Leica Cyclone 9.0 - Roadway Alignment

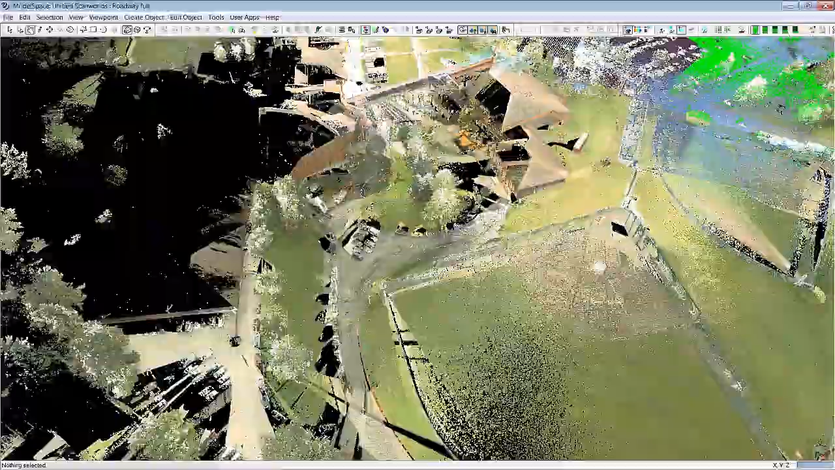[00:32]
So this has a lot of curves in it and demonstrates quite nicely the new abilities of the feature set inside of Cyclone 9.0.
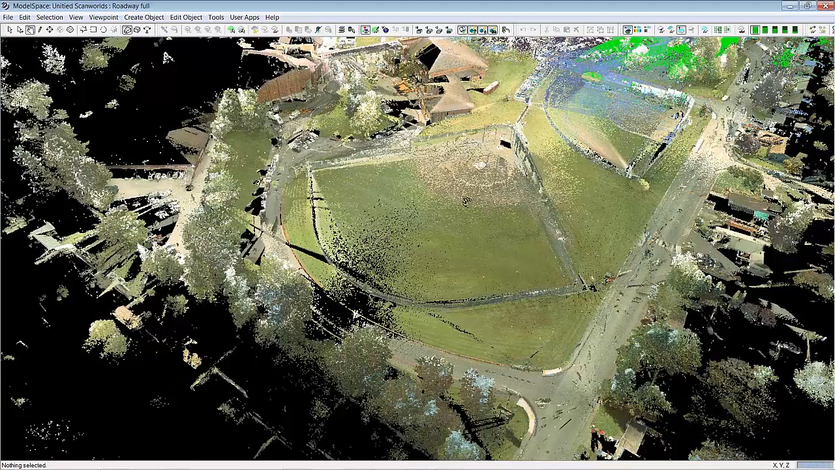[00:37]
So we can go down here to the new alignment station manager dialog and this whole dialog has been revamped and improved. So we can go down here and import alignments.
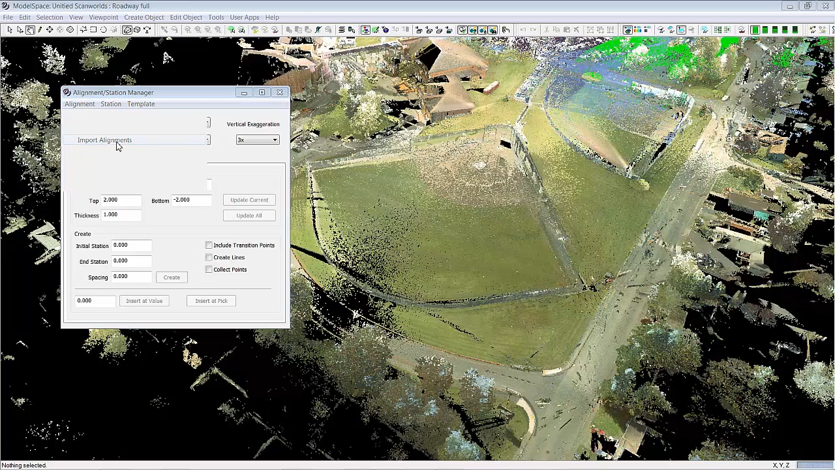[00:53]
Importantly alignments are now supported from any CAD system that exports a LAN XML alignment. So you can just simply bring in any alignment that matches your
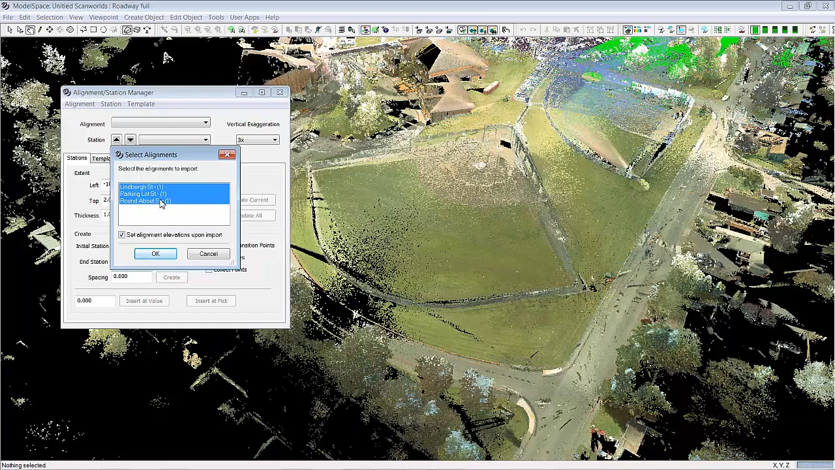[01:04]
point cloud and then when you say OK it goes ahead and brings in that alignment.
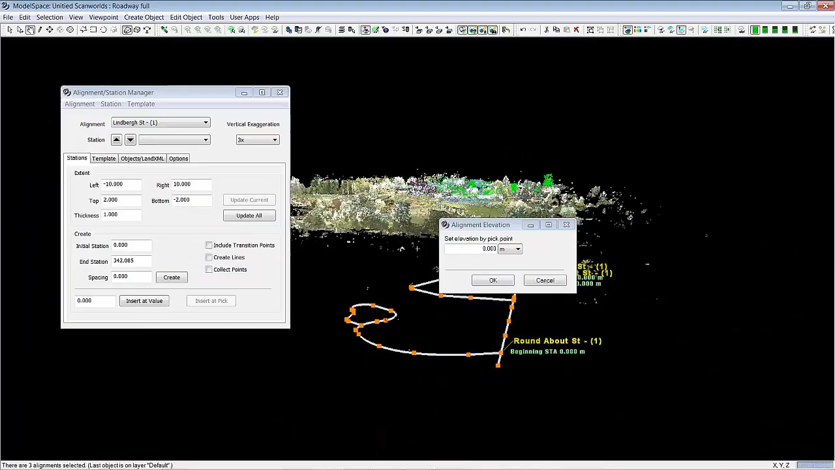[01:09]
All alignments typically come in at elevation 0 but you can nicely pick the elevation that you would like the alignment set at. So you can click here and watch and
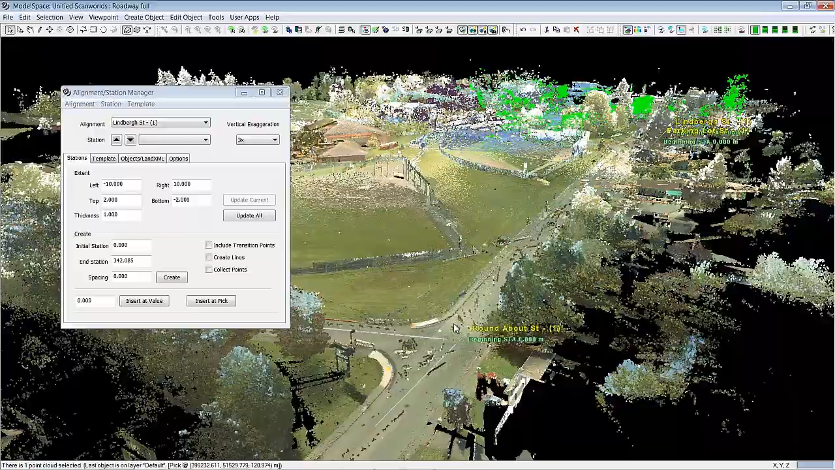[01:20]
the alignment automatically pops in to the elevation of the point cloud. OK.
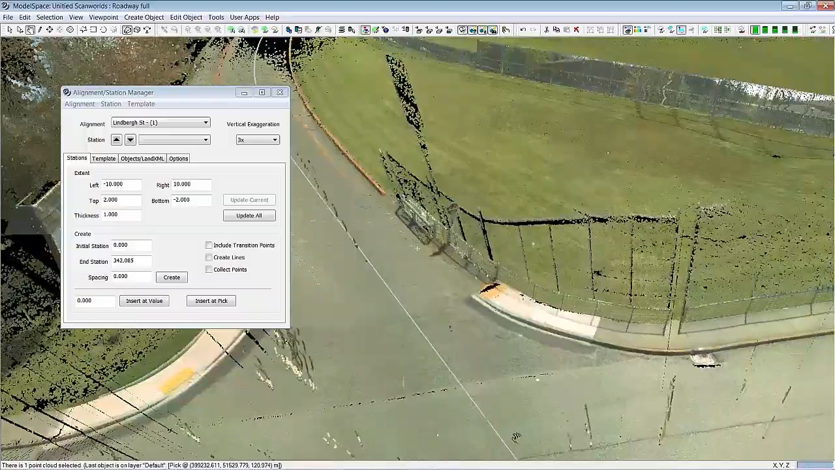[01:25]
So full CAD alignments are supported with all the curves and arcs that are typical in most alignments.
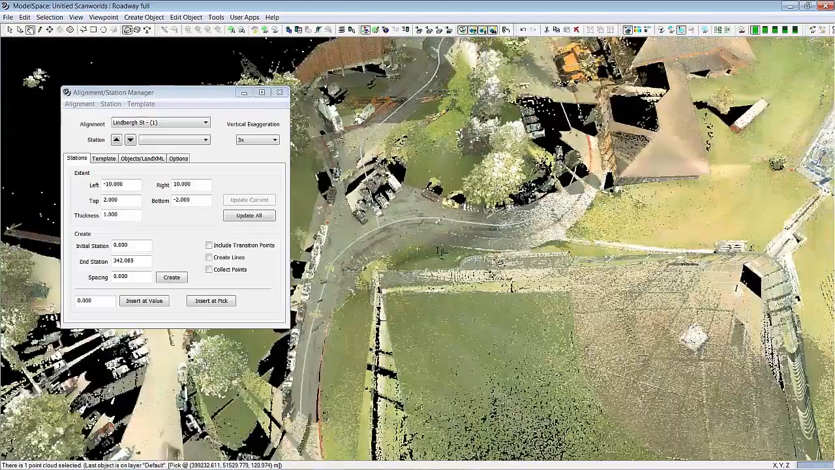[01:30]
I'll just shut this off and show you that alignment right there. And this particular alignment came from AutoCAD Civil 3D.
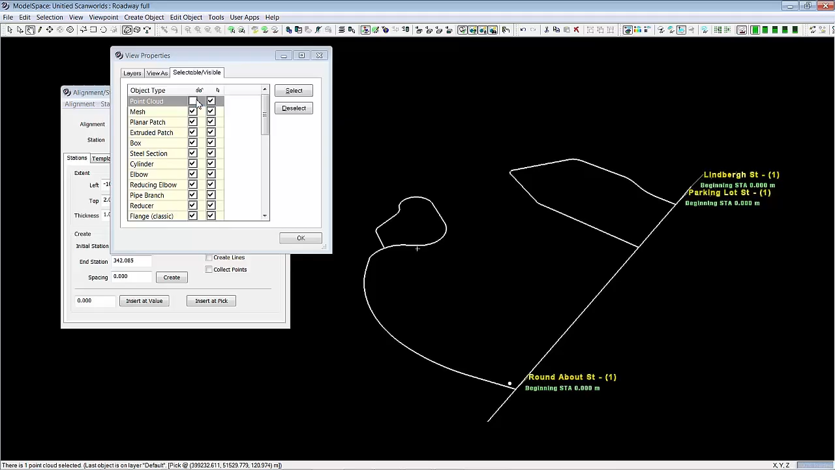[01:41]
So what we're going to do for the demonstration purposes is is work on a section right down here
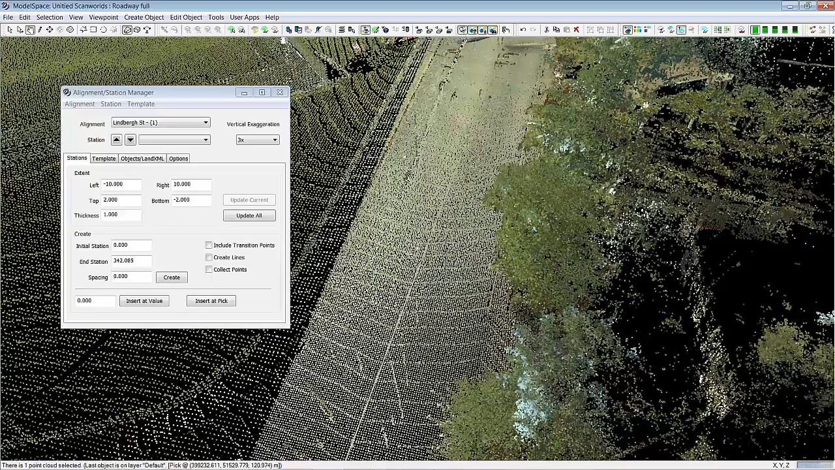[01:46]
and create break lines and cross sections of this area right here.
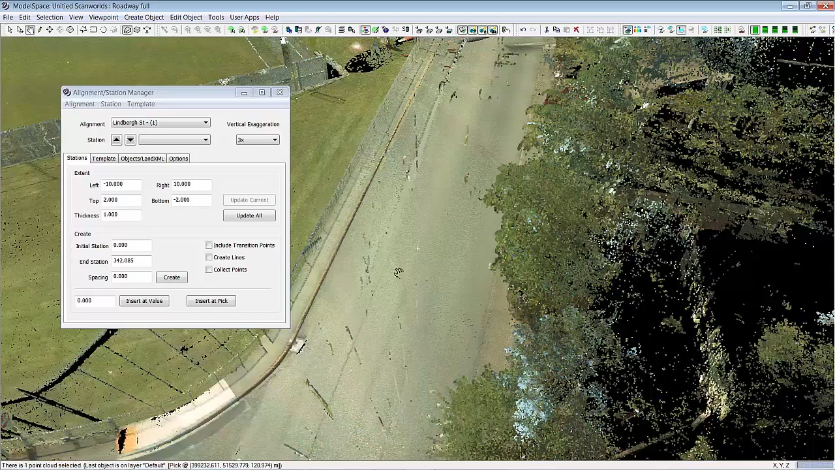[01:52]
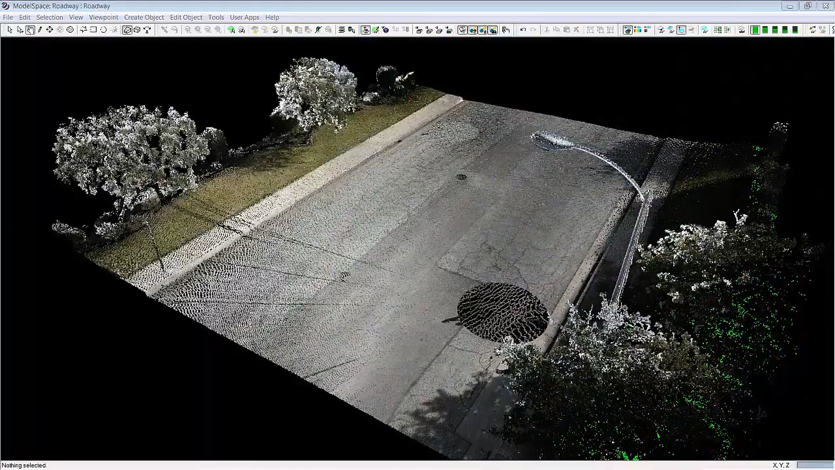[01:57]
Here is the demonstration piece which I'll be running the new alignment tool on.
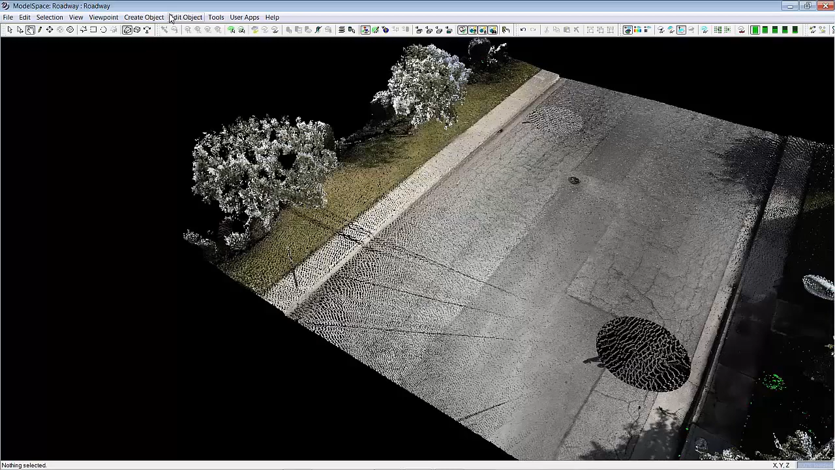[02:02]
I'm going to go ahead and start the alignment manager which has been totally revamped with a new look and feel.
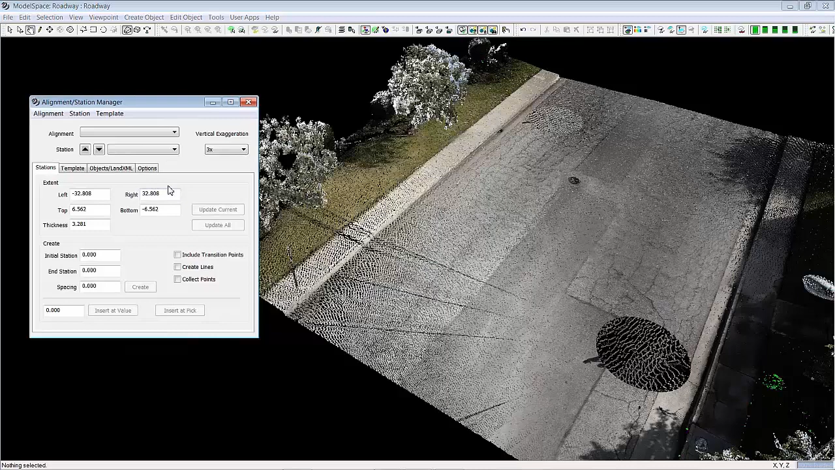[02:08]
Go ahead and import an alignment and it's important to note that
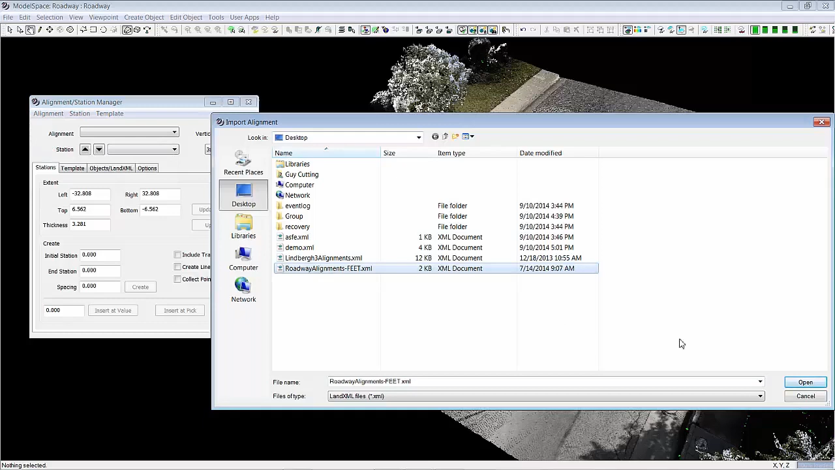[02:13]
this alignment can be from AutoCAD or MicroStation or any other valid LEND XML file. Pick curb, say OK and go ahead and it comes in at 0.